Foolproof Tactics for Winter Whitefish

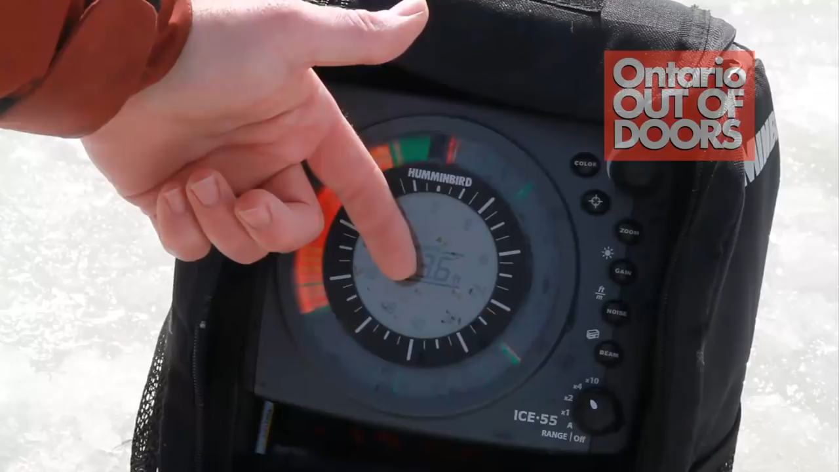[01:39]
See, I've got a couple marks that are suspended way off bottom here. It would be my guess that they may be smelt. It's really hard to say. You can really tell, though, when a school of smell comes by. There's no questioning it.
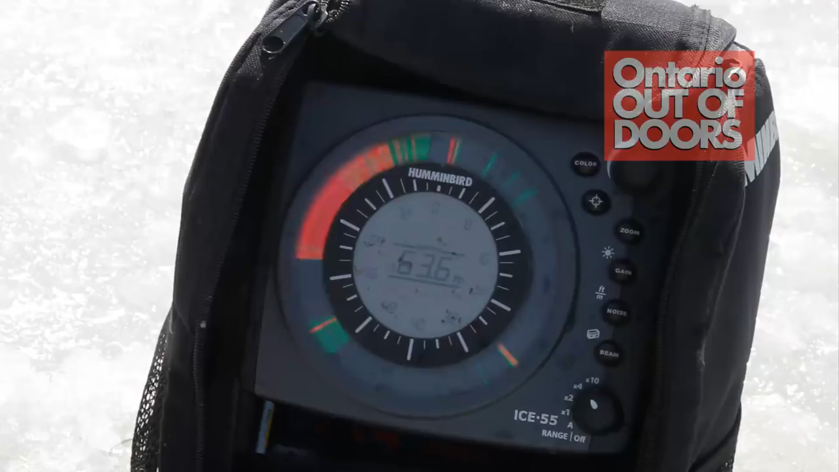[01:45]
And a lot of times, the lakers and the whiteys are mixed right in there. Oh, there's one right there. Come on.